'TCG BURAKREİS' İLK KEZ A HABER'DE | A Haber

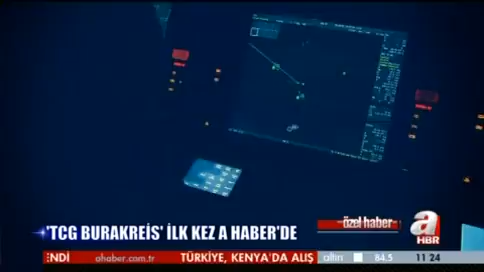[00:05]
Komutanım, düşman fırkateyni Kerteriz 178, mesafe 20.000 yarda.
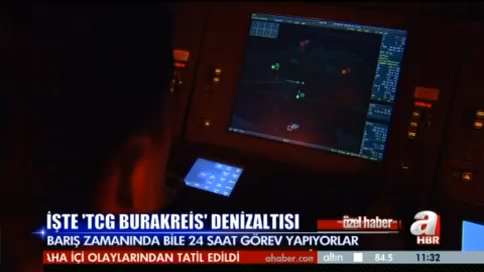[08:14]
Denizaltıcılar üstünlüklerini iki çeşit gemi vardır. Denizaltılar ve hedefleri diye tanımlıyor. Bulunduğumuz nokta harekatın kontrol edildiği komuta kontrol merkezi. Buradaki görevli personel sonarlardan gelen sinyalleri pür dikkat dinliyor.